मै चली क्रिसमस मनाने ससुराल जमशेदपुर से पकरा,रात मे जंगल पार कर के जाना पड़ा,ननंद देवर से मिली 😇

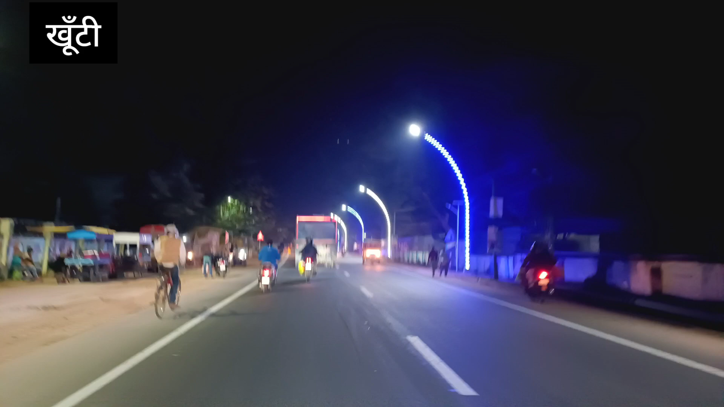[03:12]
तो पूरा जगमग जगमग चमक रहा है, पूरा तरक्की कर रहा है रे, रांची से भी बेहतर। तो फिलहाल ये खूटी है, खूटी वाले कौन कौन है कमेंट करो जल्दी जल्दी।
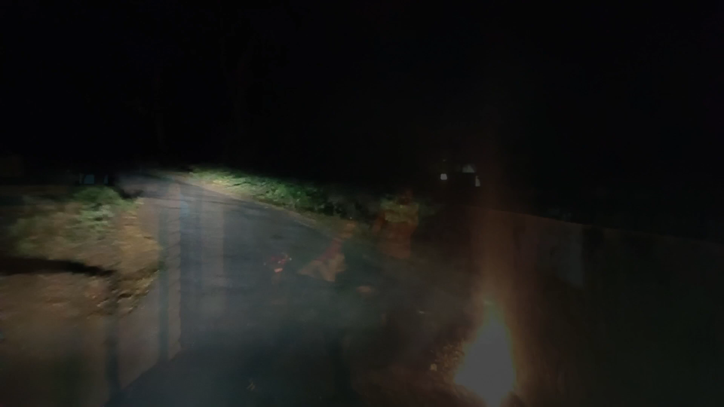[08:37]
तो इस तरह से घने जंगलों को पार करते हुए हम अपना घर जा रहे हैं, मतलब पहुंचने वाले हैं।